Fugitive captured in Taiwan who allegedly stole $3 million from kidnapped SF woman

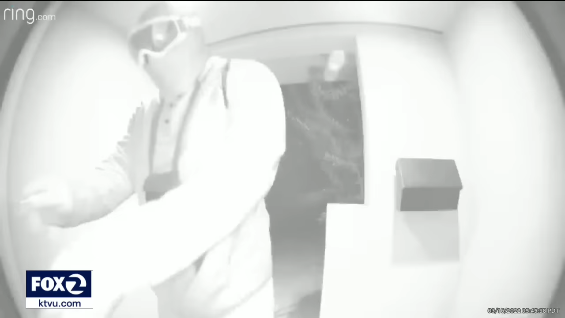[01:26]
This is a hospital camera of the suspect breaking in. He was wearing goggles, face mask, he had a hoodie up, he was wearing gloves.
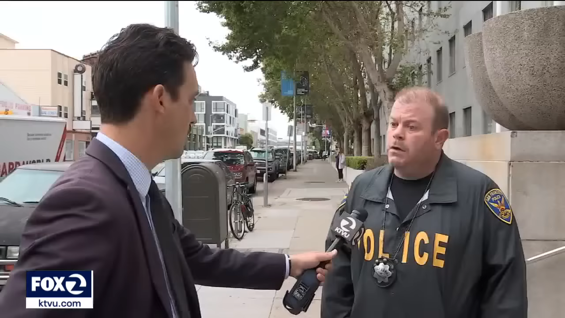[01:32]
Sergeant John Hallisey has been working the case since it happened. He described the harrowing robbery.
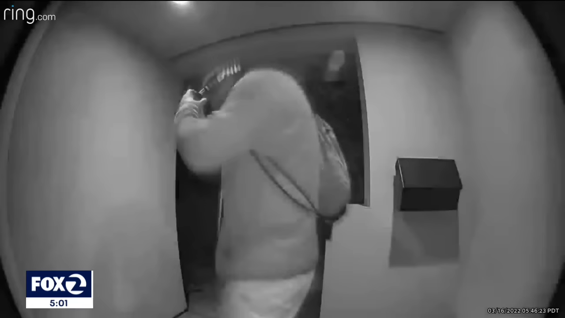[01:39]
There's a masked individual jumps her, holds her down, duct tapes her,